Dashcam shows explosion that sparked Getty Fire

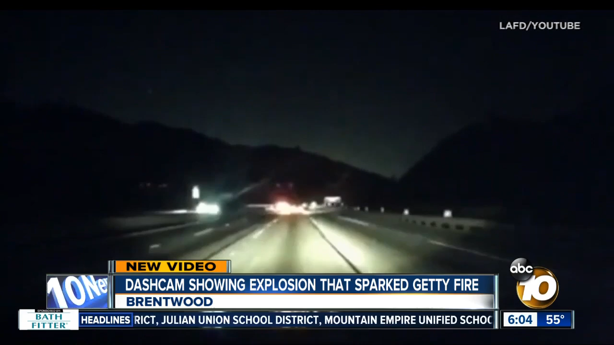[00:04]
Now take a look at this dash cam video and you're going to see a flash of light right there, just off the 405 in Brentwood. Investigators say that is the explosion that started everything early Monday morning.